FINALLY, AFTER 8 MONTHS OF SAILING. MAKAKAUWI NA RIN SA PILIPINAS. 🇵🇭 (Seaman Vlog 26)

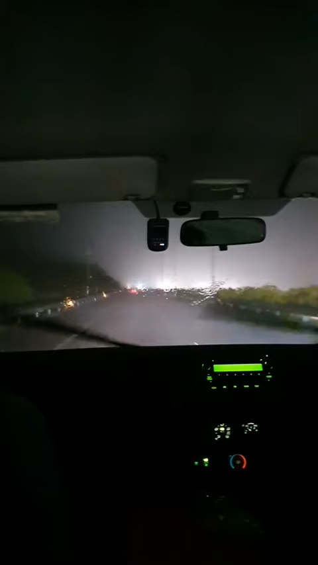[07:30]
At grabe, sobrang lakas pa ng ulan papunta sa airport.